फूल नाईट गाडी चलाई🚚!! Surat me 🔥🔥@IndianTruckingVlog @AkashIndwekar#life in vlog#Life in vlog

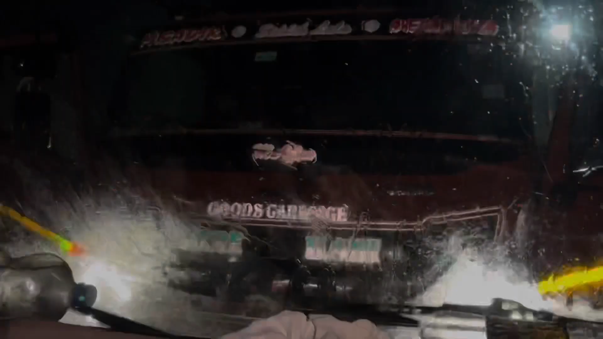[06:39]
गाड़ी जिसको अटेंड करने के लिए अभी आए हुए हैं,